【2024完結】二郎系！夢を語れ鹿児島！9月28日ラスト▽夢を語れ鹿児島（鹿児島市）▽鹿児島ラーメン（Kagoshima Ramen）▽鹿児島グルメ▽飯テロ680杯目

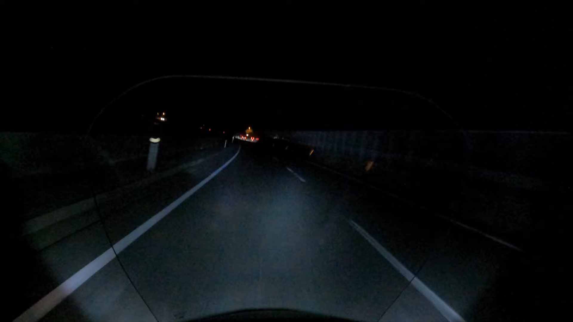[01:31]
はい、どうも。やっとさーです。入江です。いつもありがとうございます。今日夜ですね、9月25日19時45分ですね。愛良市市街地方面から鹿児島市方面に向かっています。今お邪魔しようと思っているお店はですね、鹿児島市、あそこは伊豆路通りっていうのかな。伊豆路じゃないなぁ。なんつうんだかなぁ。夢を語り、鹿児島さんに向かっております。
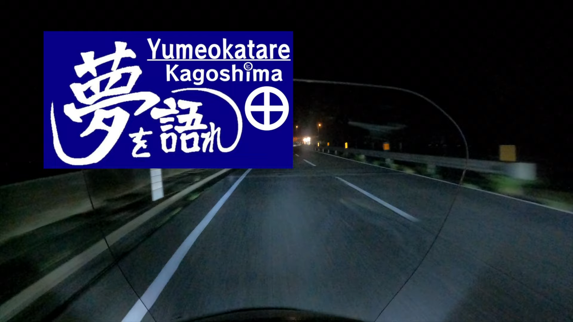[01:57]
2年前ですね、確か撮影させていただいて、
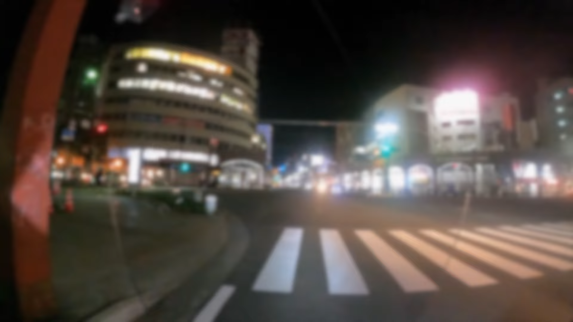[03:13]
さあ、いずろのね、交差点です。左から来ないからOK。さっきね、期間限定で言いましたけども、
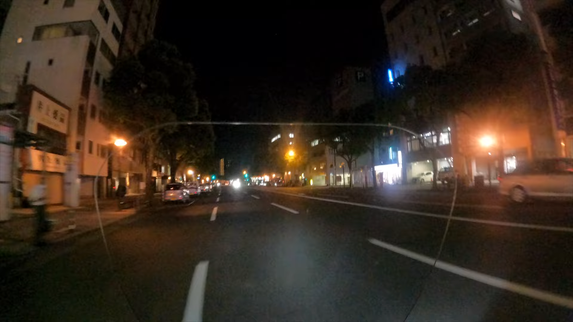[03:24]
3年間のね、期間限定みたいです。これめっちゃ並んでるね。いや、これはちょっとやめとこうかな。すげー並んでる。